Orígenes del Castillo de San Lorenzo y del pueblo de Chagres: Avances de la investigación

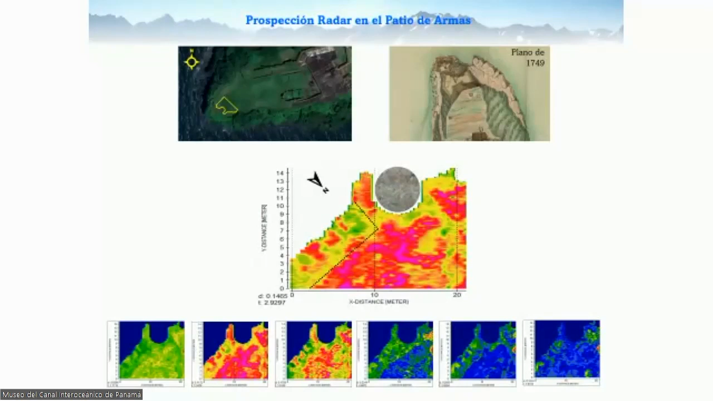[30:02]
a diferentes profundidades 10 centímetros 18 centímetros 20 centímetros etcétera a diferentes profundidades ya